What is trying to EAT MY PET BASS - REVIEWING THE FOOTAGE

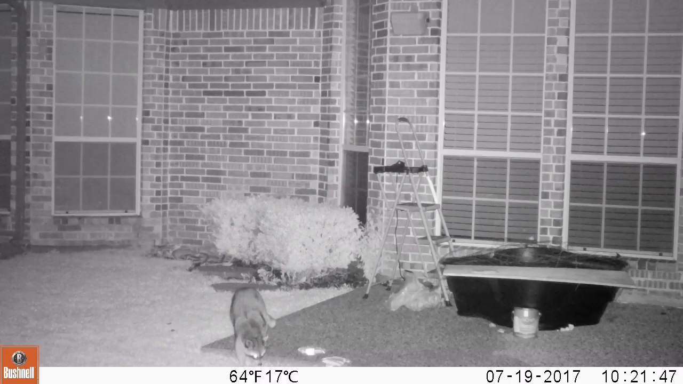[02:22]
Oh, it's now 64 degrees out and it's 10:21, so what is that? Exactly 4 hours later, guess who shows up?
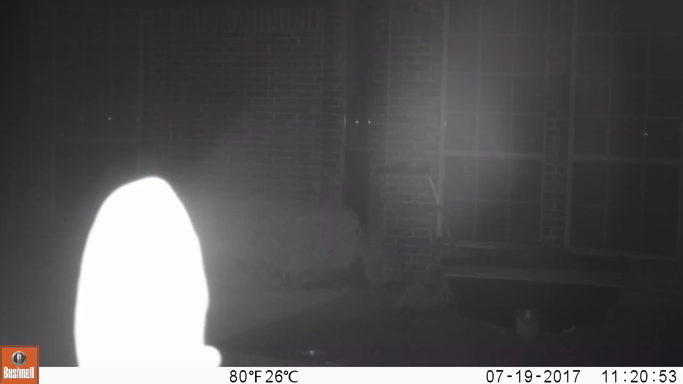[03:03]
and a tree limb decided it wanted to do this and just kind of just flutter in front of the camera. So that's pretty much, the end of that night.